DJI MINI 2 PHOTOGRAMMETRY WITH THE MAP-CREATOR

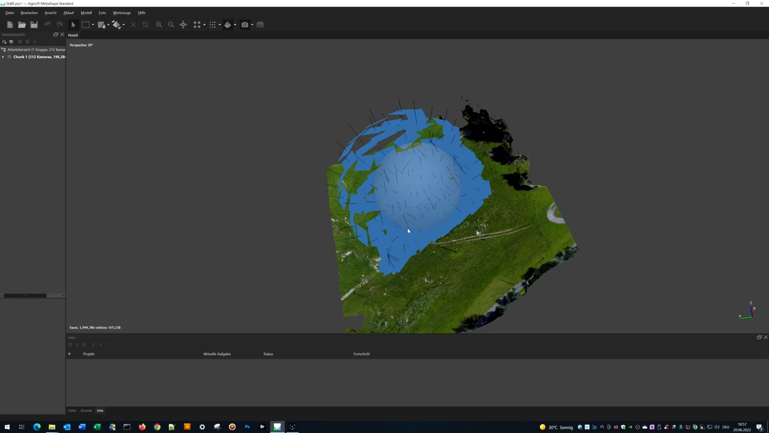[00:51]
a 2D flat mission, in this case elevation mission and a 3D spherical mission.